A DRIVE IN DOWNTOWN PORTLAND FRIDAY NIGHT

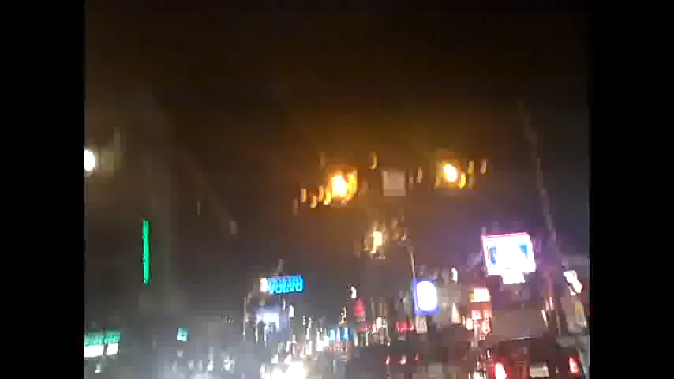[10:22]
Every one of these places is crowded. Economy must be good in Portland.